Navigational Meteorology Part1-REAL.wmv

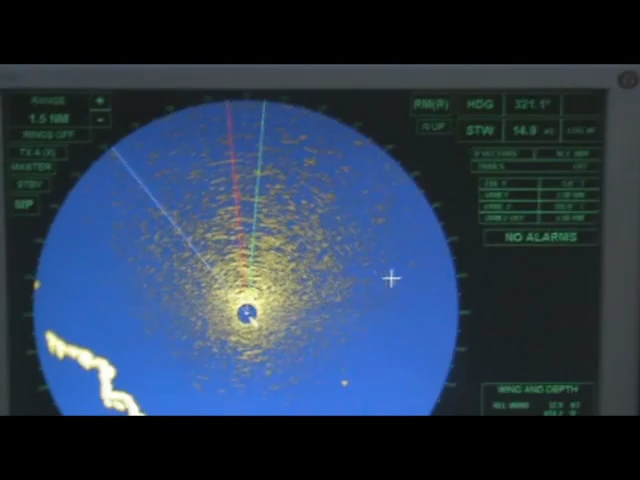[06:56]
This is an image of the rain and sea clutters on the Raiders screen.